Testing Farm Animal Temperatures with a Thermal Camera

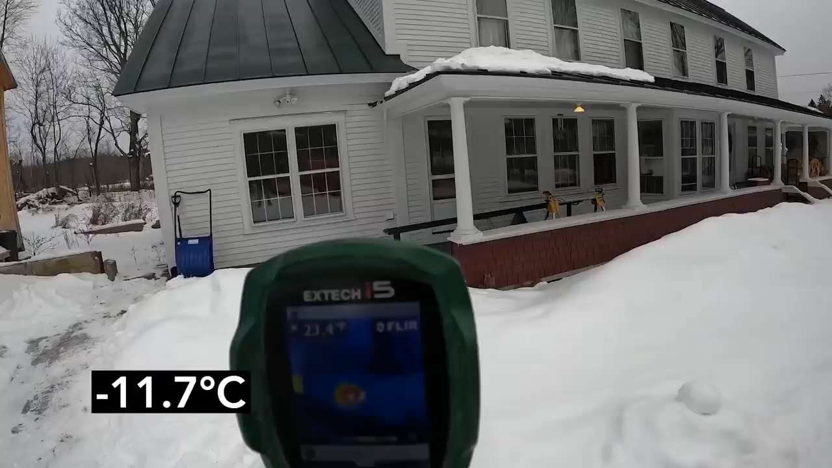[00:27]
Here's what the temperature of a barn cat looks like. Molly barn cat sitting on the porch. Now you can see Janine sitting on the railing.
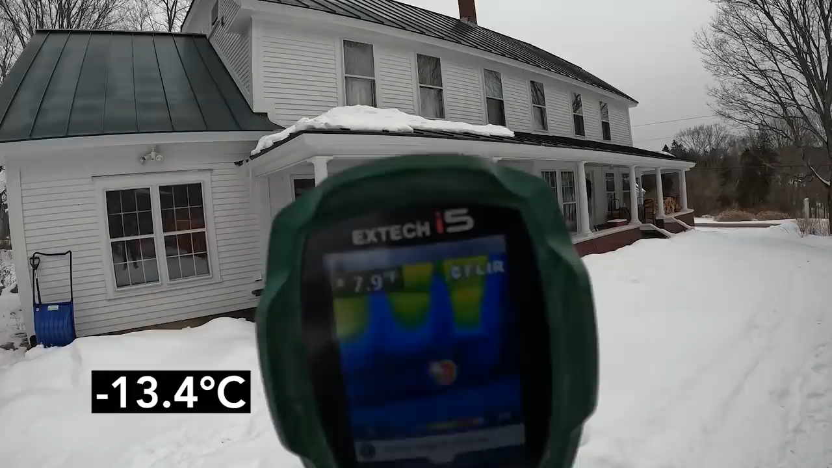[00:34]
I don't know if you guys can see that in there. In terms of temperature today, it's about negative three degrees as I start recording this video.
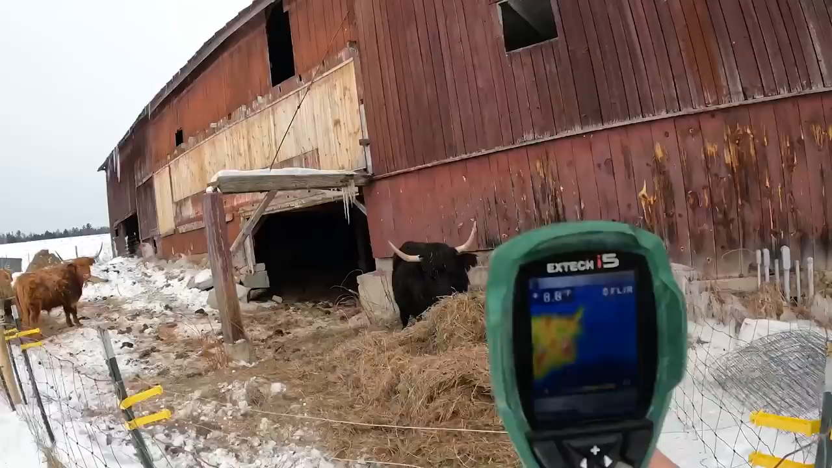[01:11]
How's it going there, Audrey? You're looking pretty toasty. You're at about 23 degrees Fahrenheit, while the hay right in front of you is only about seven degrees Fahrenheit.
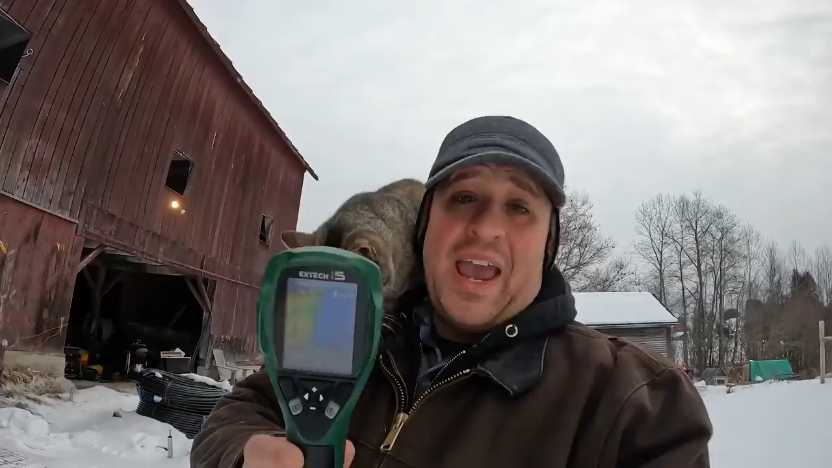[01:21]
And with apologies to all my European and Canadian friends, we will be writing down the temperatures as much as possible in Celsius alongside the Fahrenheit readings that I give you. Would you look at that? That's pretty cool.
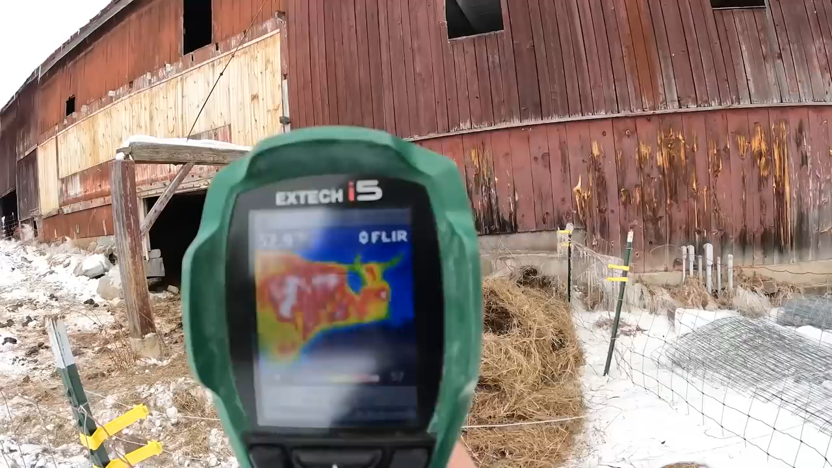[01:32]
The parts that are white are the hottest. So, like, her warmest spots are, like, her eyes. You can see, like, kind of the outer spots of her. Like, her back area, her hindquarters, the further away you are from her, the cooler she gets.
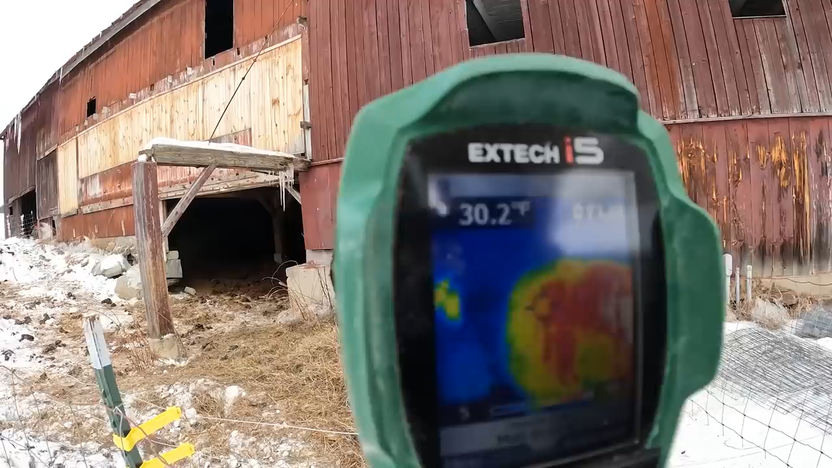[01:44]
On screen: spot 30.2°F
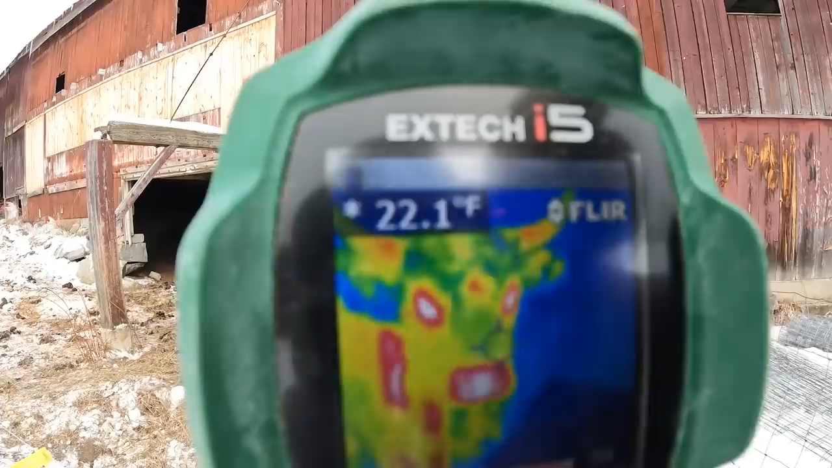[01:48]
On screen: spot 22.1°F
Yep, look, her nose and her eyes are probably the biggest areas where the heat's escaping. And so that's why those are the warmest. Here we have Molly Barncat rolling around.
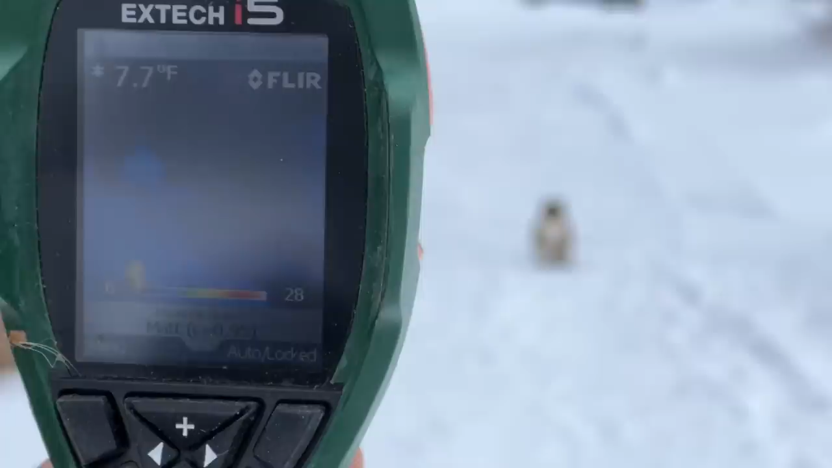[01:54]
On screen: spot 7.7°F
Let's see how she's doing. Yeah, Roger, head is the warmest. The back of your body, that's the coldest. Pretty cool.
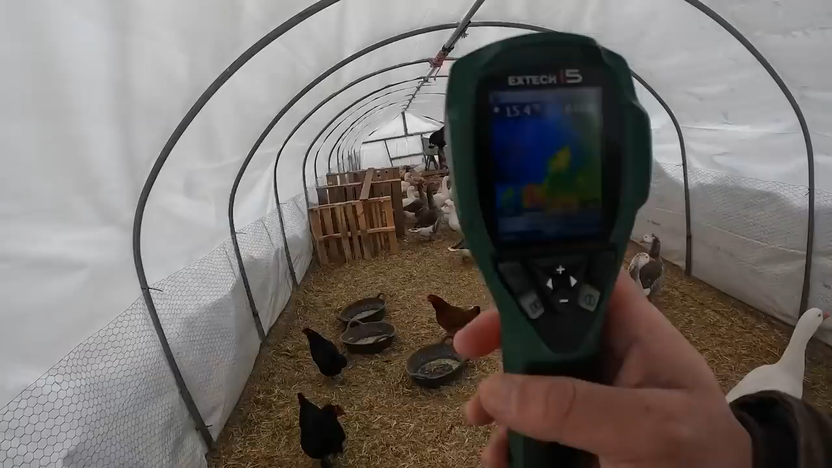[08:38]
actually pretty well sealed but even look at the chickens look at this guy right here you'll also notice it's a good 22 degrees warmer inside here than it was outside there
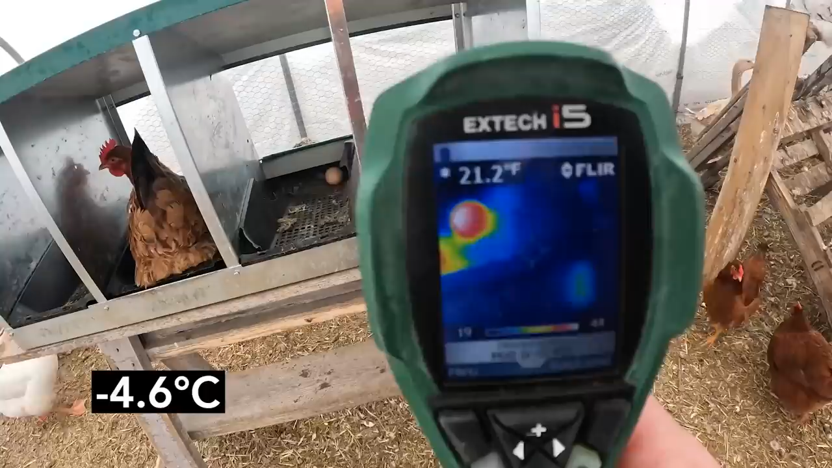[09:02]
On screen: spot 21.2°F
we got a fresh chicken egg look at that see that fresh chicken egg you can see it's warm
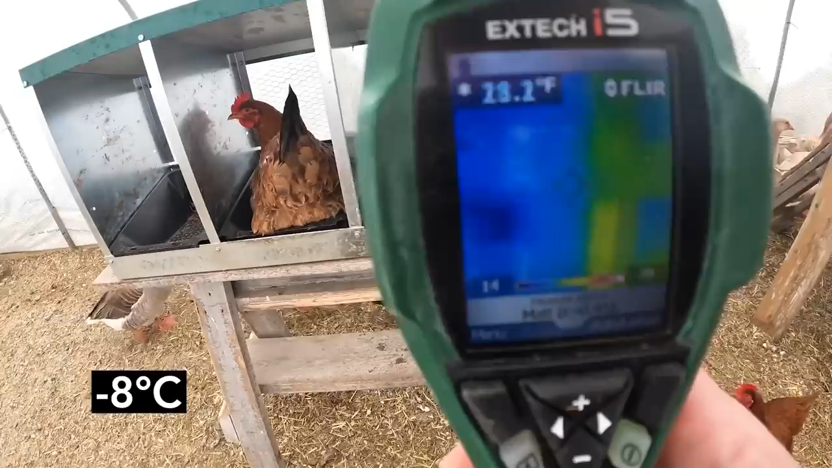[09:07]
versus in the back there there's actually a frozen chicken egg not nearly as warm but that chicken egg right there boom that thing's hot
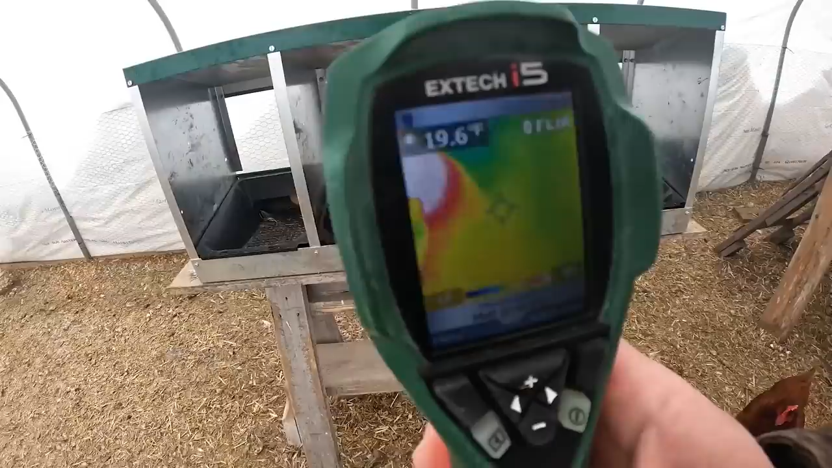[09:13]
this gal she's getting ready to lay another one she's like why are you bothering me all right all right i won't bother you all do you guys want to go out you can go out if you want to stay in you can stay in i know it's cold today so you generally like to stay inside a little longer when it's cold and you i'm going to be back to check on you in a little bit i bet you i'm going to have a fresh goose egg right there and